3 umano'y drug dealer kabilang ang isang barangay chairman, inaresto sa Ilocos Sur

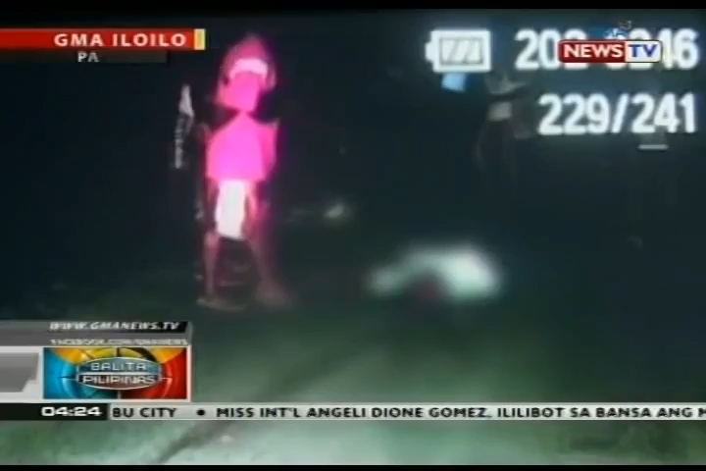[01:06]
Patay ang isang tricycle driver matapos masagasaan ang isang sasakyan sa Pasis City, Iloilo.